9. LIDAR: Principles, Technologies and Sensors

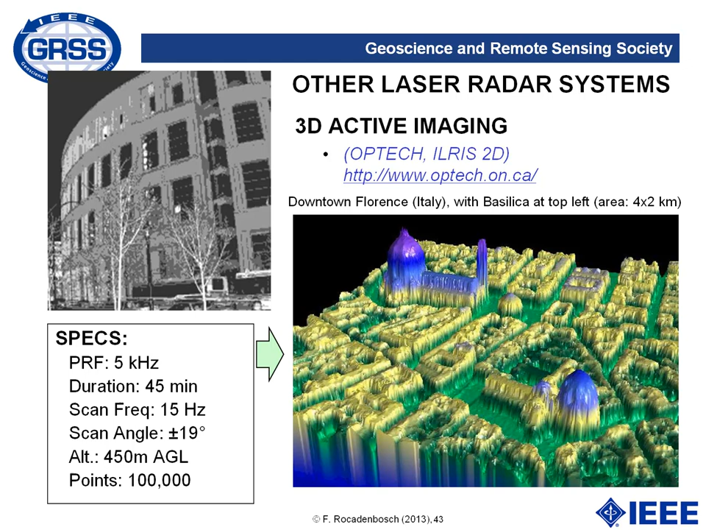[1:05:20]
top left or this magnificent image of downtown Florence acquired using an helicopter LADAR distance information is retrieved as always from the time of flight delay as concluding remarks one must say that there is not an all terrain all problem LADAR